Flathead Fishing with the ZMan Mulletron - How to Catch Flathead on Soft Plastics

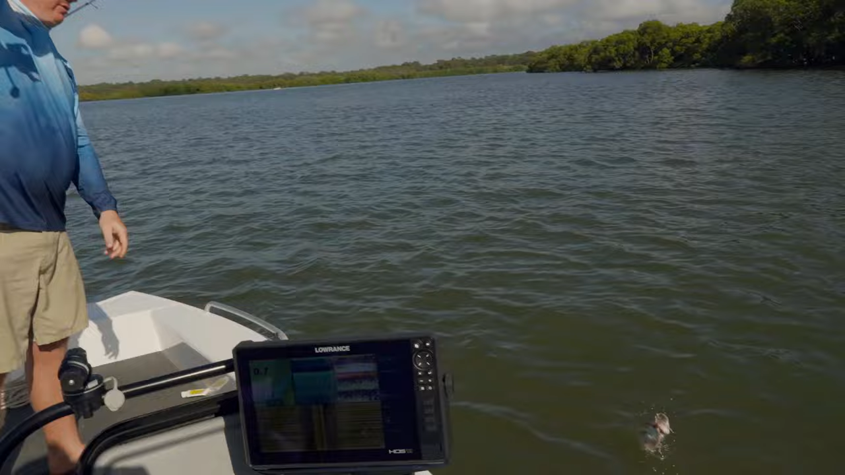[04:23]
He tapped that a few times. Yeah you've had a few rattles in that one area eh? Yeah fish are just starting to come on. Oh he has smashed that thing.